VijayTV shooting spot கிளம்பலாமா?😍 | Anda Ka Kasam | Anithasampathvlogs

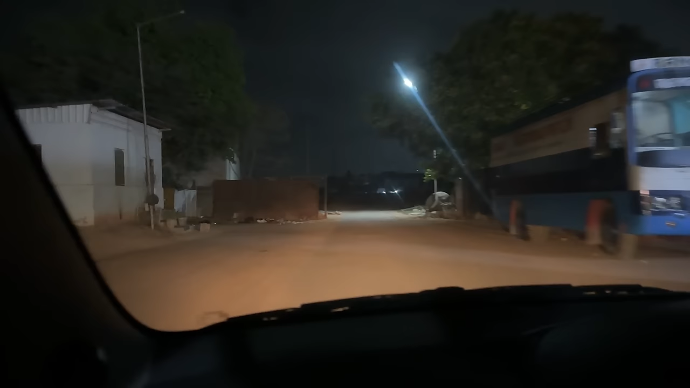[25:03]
ஃப்ளோர் நம்பர் 1, 2 16, 19 வரைக்கும் கூட இருக்குது.
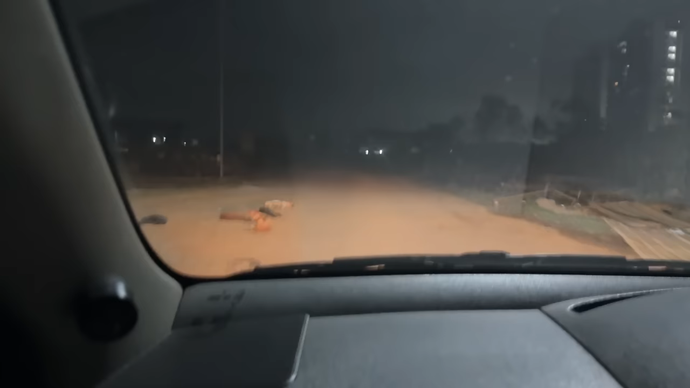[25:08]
இதுதான் கொஞ்சம் இப்படி கும்மிருட்டாக தான் இருக்கும், ஆனால் சேஃப் தான், ஏன்னா வெறும் வெளியாளங்களே இங்கே வர முடியாது.